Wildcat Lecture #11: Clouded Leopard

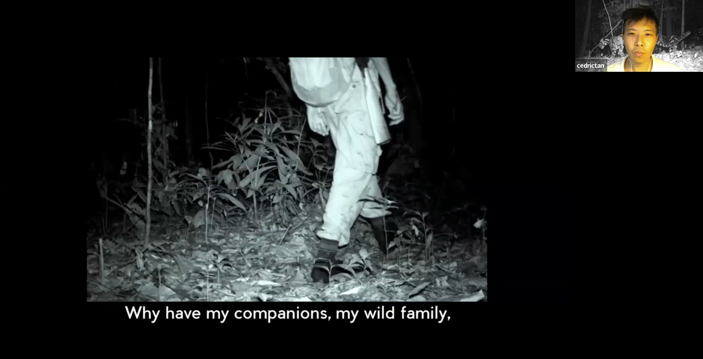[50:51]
Why have my companions, my wild family, had to flee at the sound of gunshot? Logging, construction, poaching.